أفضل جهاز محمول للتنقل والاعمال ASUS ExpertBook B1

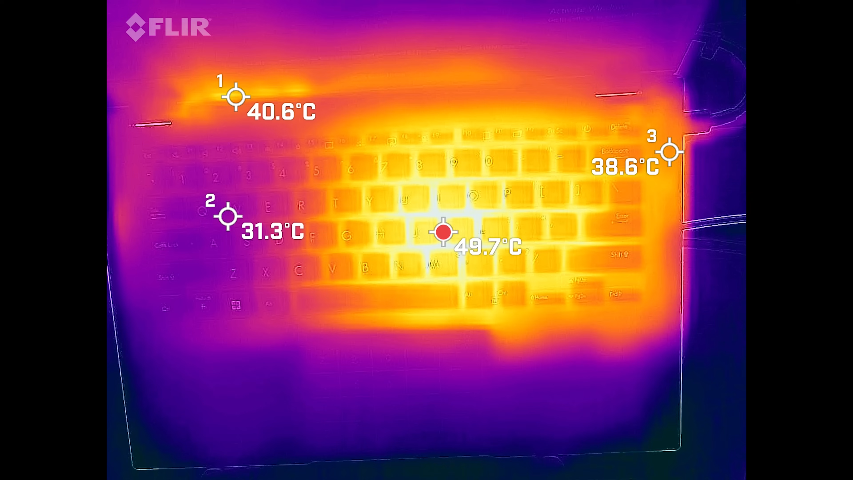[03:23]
ان الحرارة تركزت نسبيا في الجزء الايمن من الكيبورد بحيث انه بلغت درجة الحرارة 49 درجة مياوية ولاحظ انه لما ضغطت الجهاز ولكن